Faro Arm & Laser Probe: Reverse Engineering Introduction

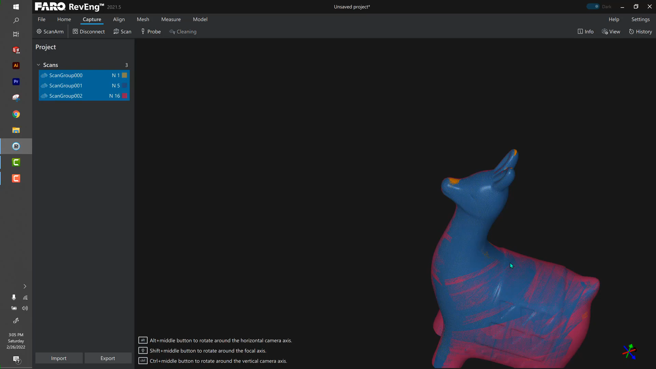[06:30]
And it looks like we've got pretty good coverage of our alpaca, right? So what I'm going to do is go to mesh and I want to generate a mesh with these three groups.
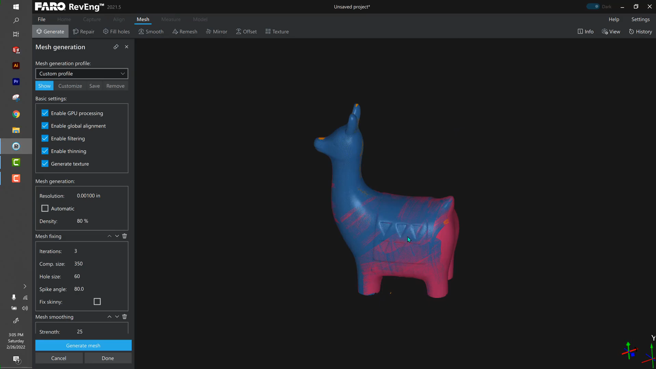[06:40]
And I forgot to mention this.
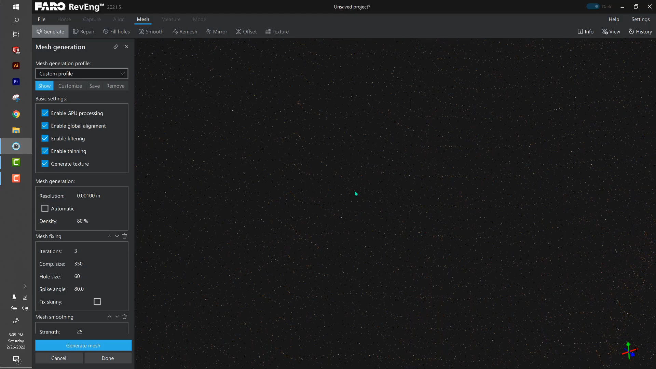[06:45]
If you zoom in way in, you can see all of the little points that make up this point cloud.
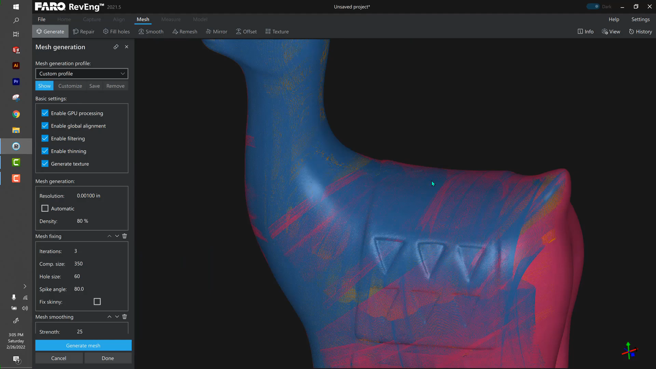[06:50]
And then the striations are just the different scan groups kind of overlapping with each other. Okay.
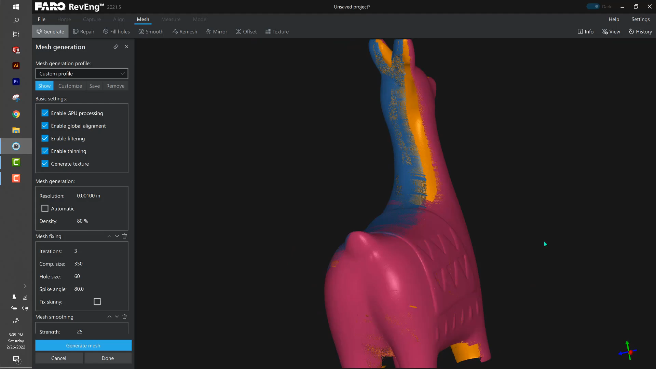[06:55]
So let's generate that mesh. So on the computer screen here, we can see our mesh.
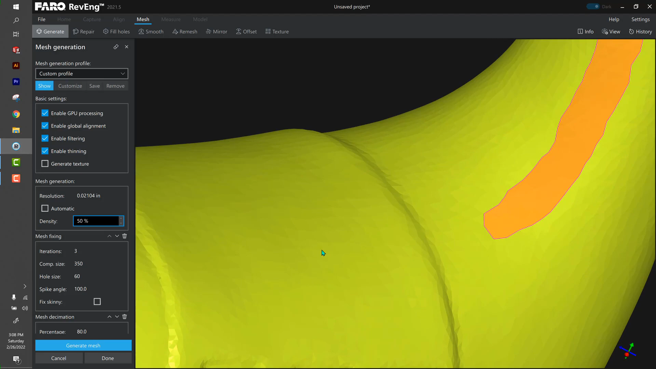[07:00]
This is where it joins all of the points together. Now I had to turn the screen recorder off again because it's really taxing on the computer to create the mesh.
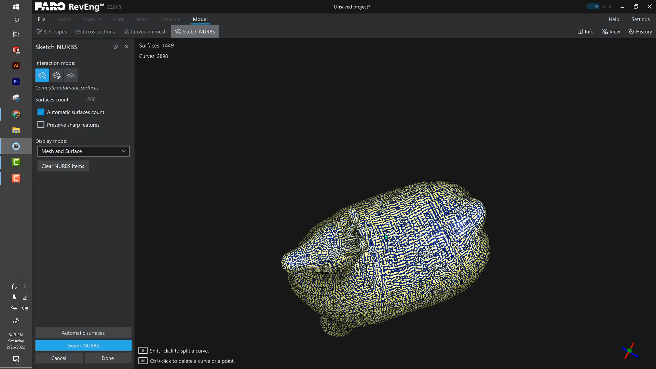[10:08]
I'm going to hit done. All right. So now we've got our NURBS model.